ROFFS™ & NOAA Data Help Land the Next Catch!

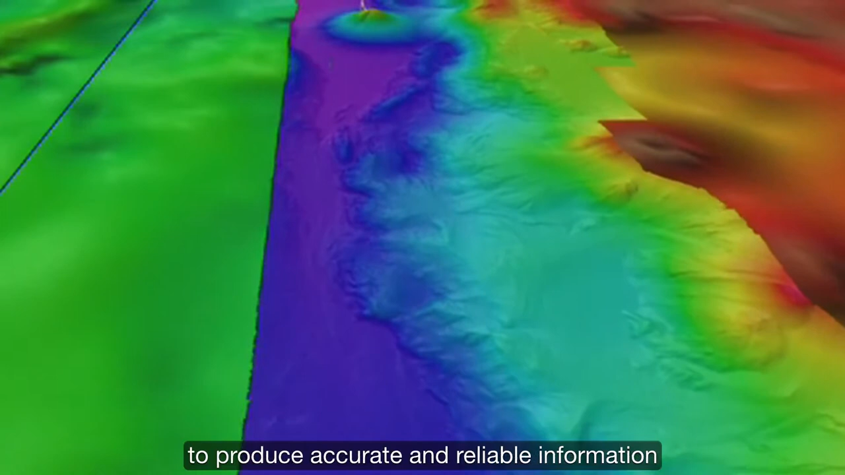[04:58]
NCI also builds maps of the ocean floor called bathymetry to produce accurate and reliable information about shorelines and underwater features.
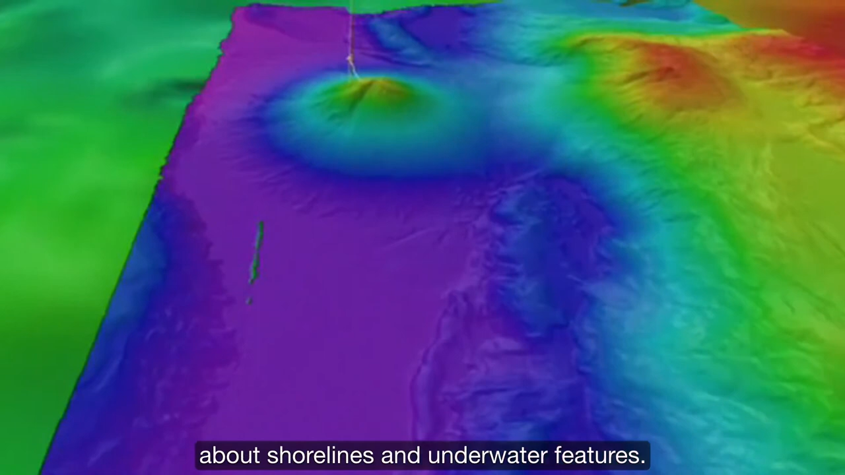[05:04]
Fish are associated with certain oceanographic features particularly the bathymetry.